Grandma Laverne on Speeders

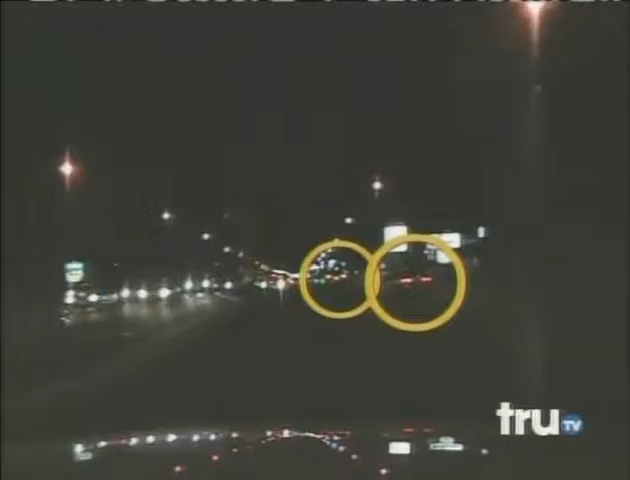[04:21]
all right these two cars right here just pulled out of this business here and took off side by side
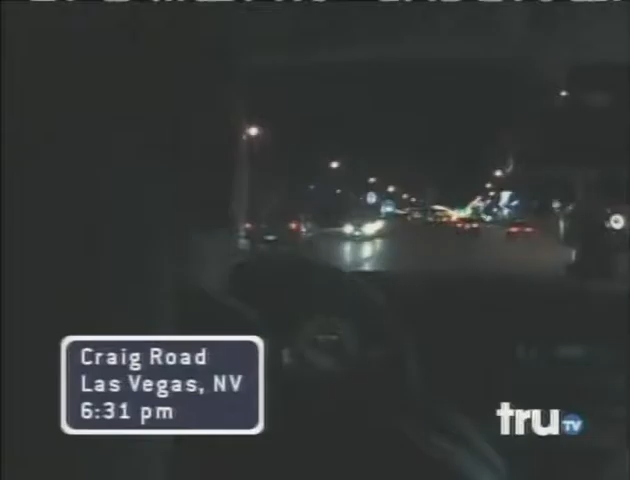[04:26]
the car that came out behind just accelerated to catch up and now they're running about 60.